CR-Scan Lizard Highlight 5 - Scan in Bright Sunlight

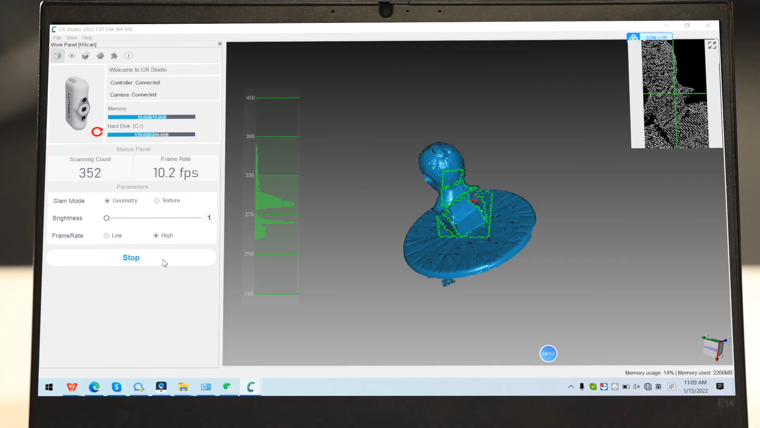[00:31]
Now, let's take a look at the result.
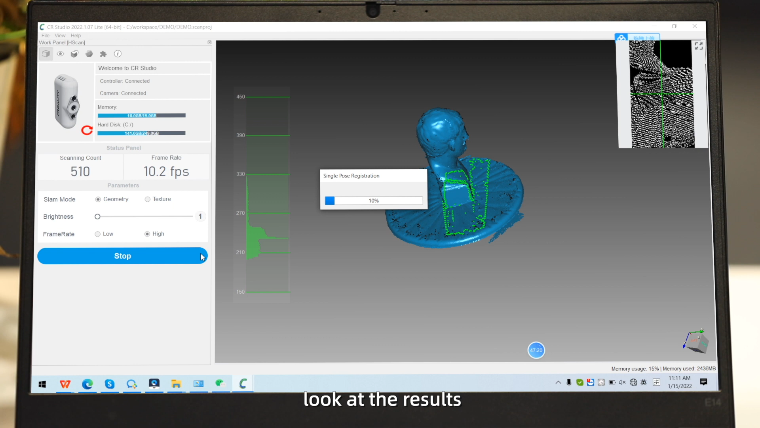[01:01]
We can see that the results are pretty much the same as the first scan.
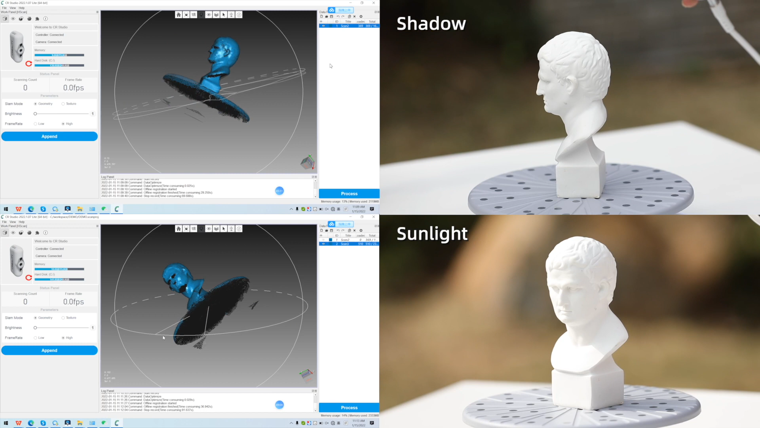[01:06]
According to the two tests, it can be safe to say that the sunlight does not affect the scanning results.